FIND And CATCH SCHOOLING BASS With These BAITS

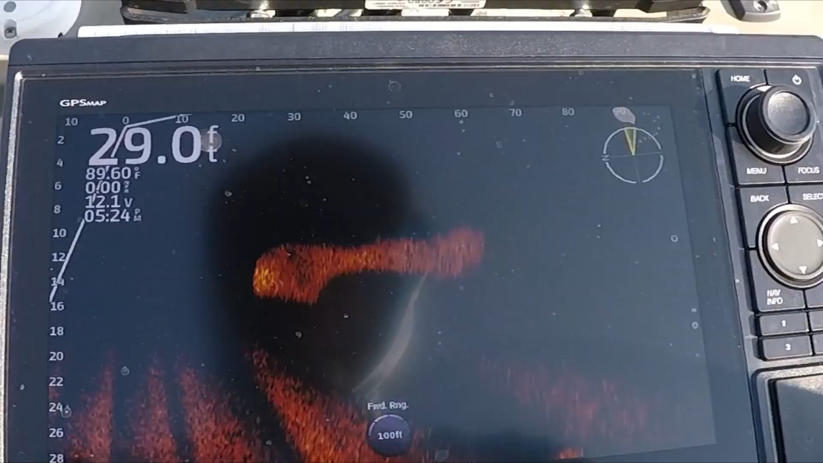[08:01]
That's awesome. And there's fish right in the middle of them, right there, busting them.